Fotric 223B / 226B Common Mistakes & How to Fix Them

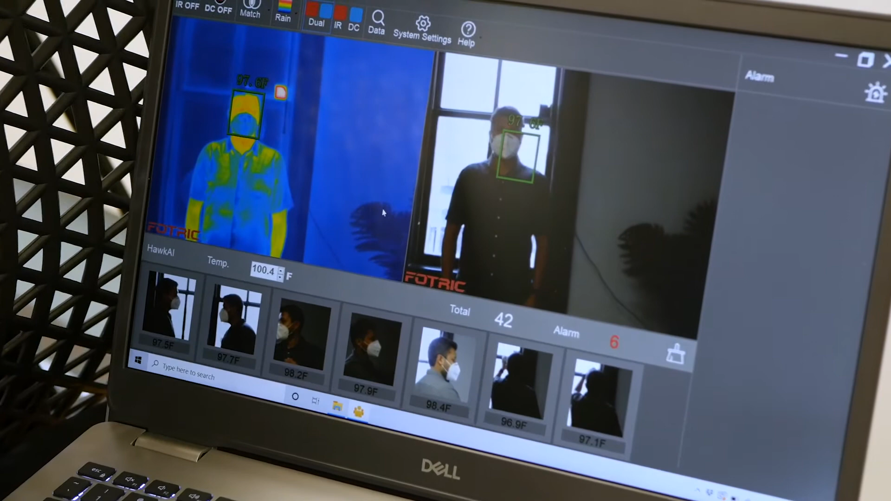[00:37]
The camera will attempt to compensate, which in turn will skew your measurements.
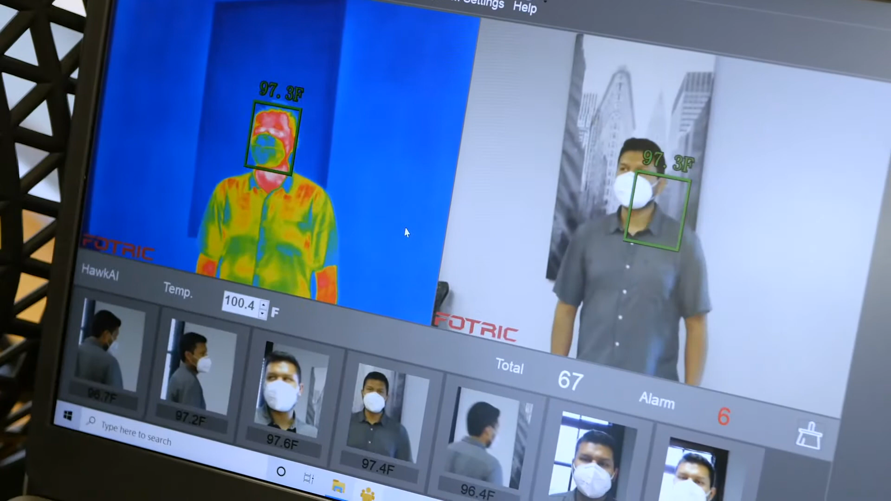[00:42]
On screen: spot 97.3°F
This is how the 226B should be set up.
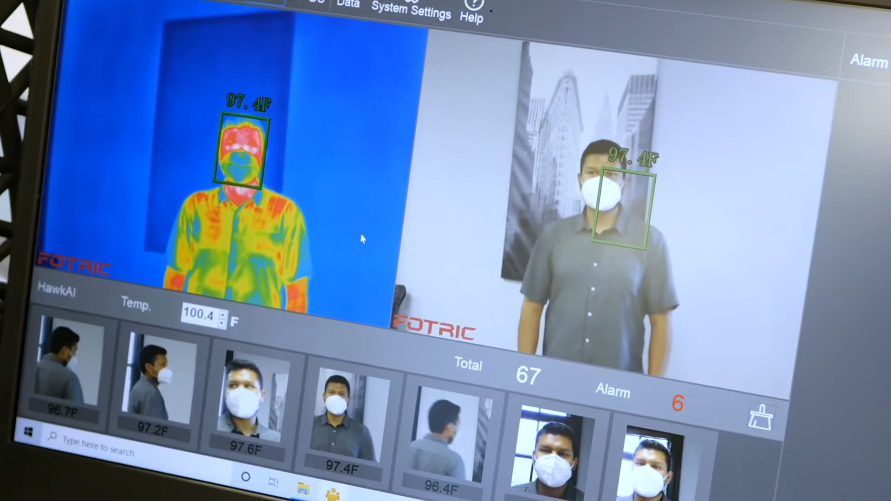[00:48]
On screen: spot 97.4°F
You should use a solid background and keep away from any windows or other heat sources.
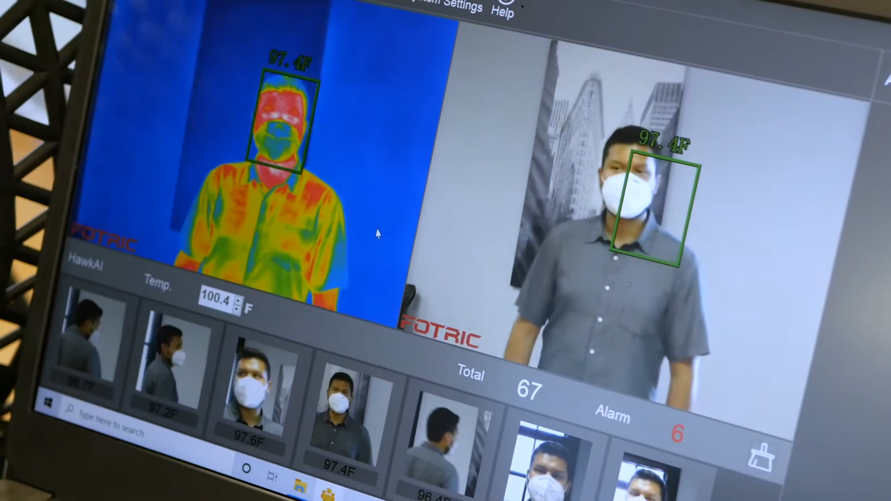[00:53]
On screen: spot 97.4°F
The next issue is unique to the 226B.
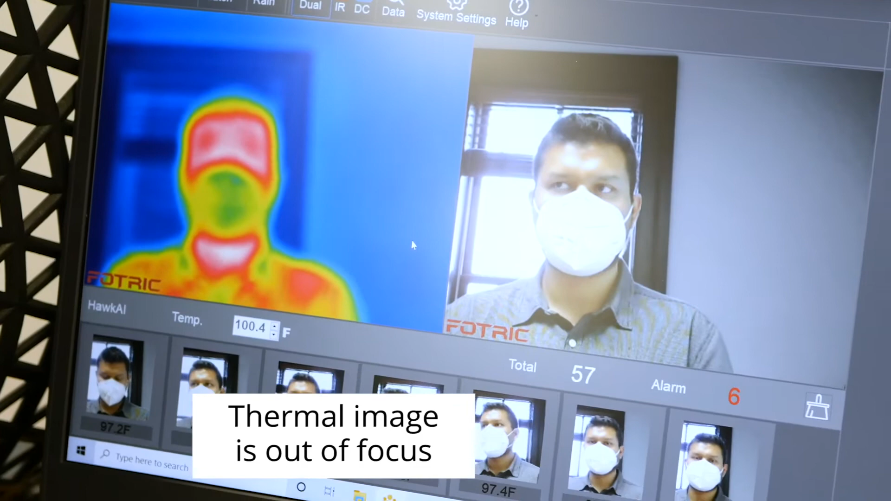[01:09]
Both of these issues will cause incorrect readings.
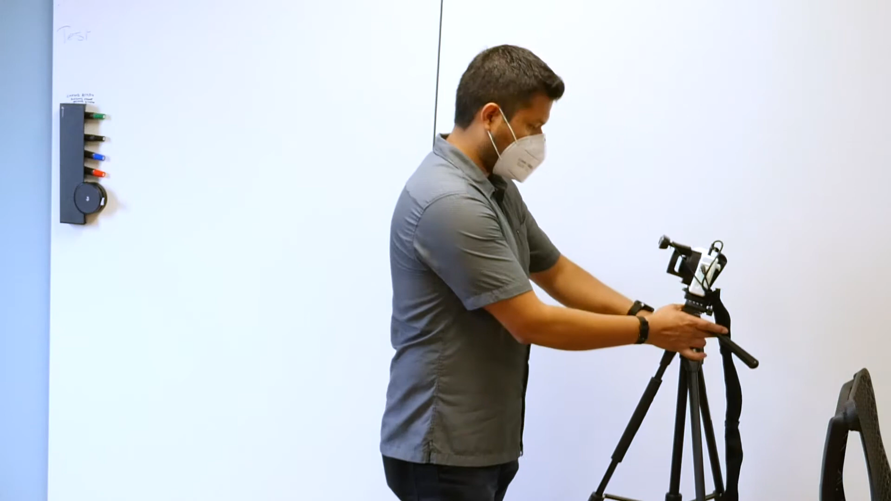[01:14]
To correct these errors, simply raise the camera up and adjust focus using the manual knob on the lens.
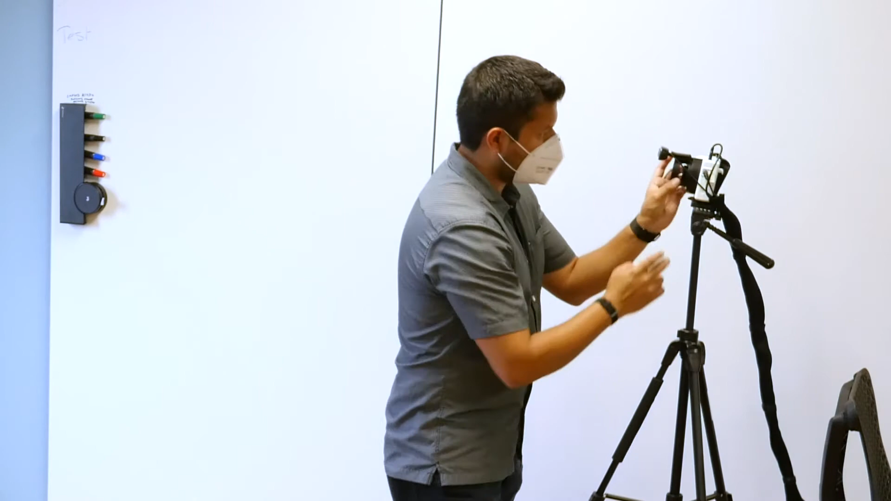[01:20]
It's actually okay to set up the 226B a bit higher than the subject.
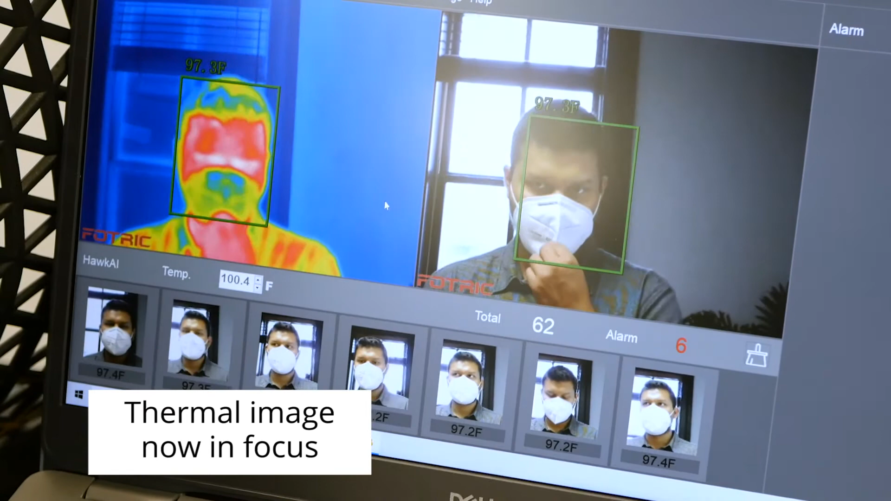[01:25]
Just make sure not to point the camera up at the subject and always make sure you're in focus.
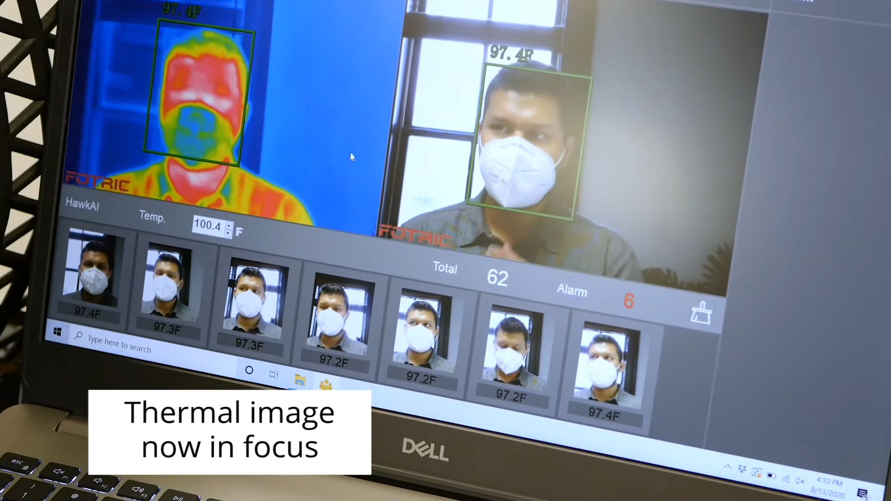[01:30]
Here, we set up the 226B in front of a doorway.
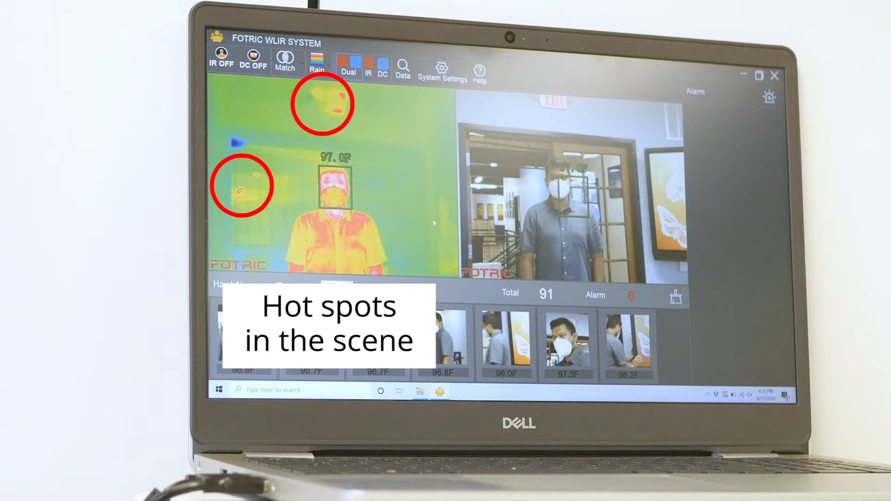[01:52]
On screen: spot 97.0°F
You can see we also have a hotspot here above the subject.
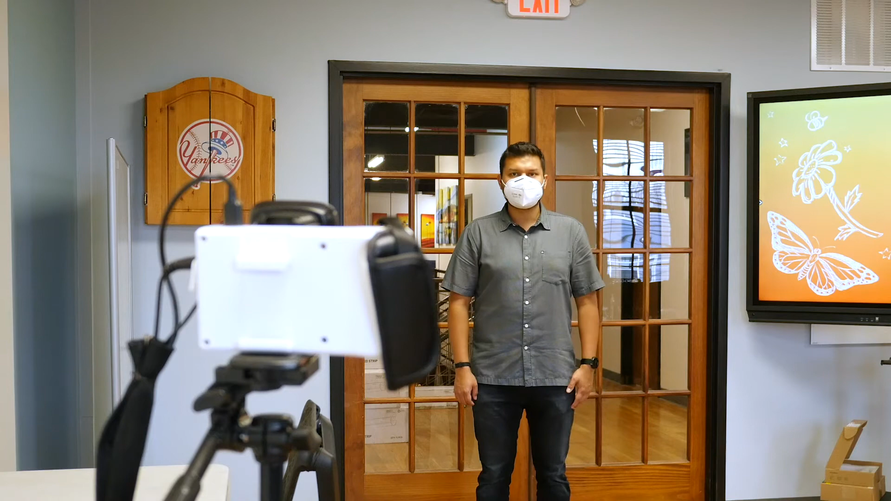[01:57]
Here, we've simply closed the door.
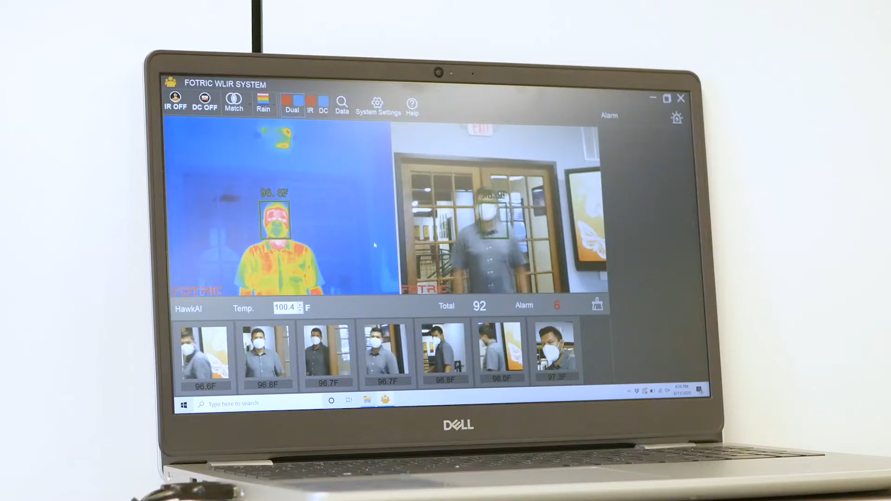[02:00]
However, the door is made of glass which causes other problems.
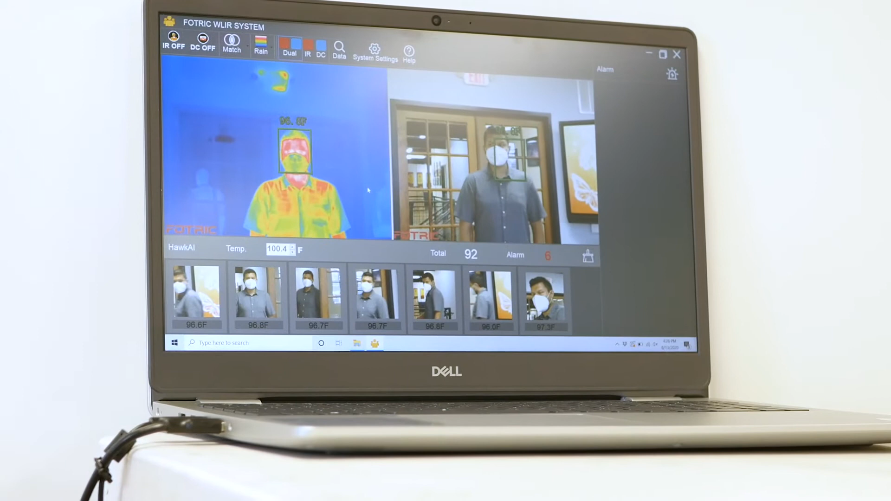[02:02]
You can see there is some reflected infrared radiation in the glass.
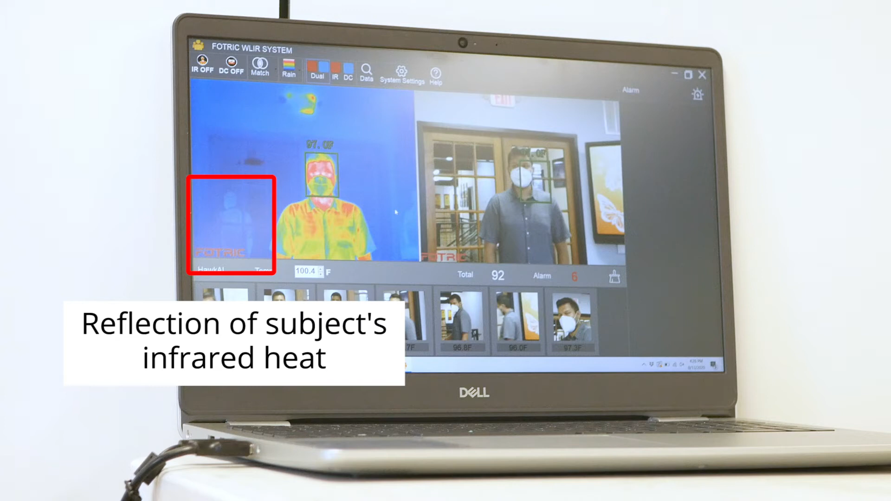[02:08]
This can skew your readings. Additionally, we still have a hotspot above the subject.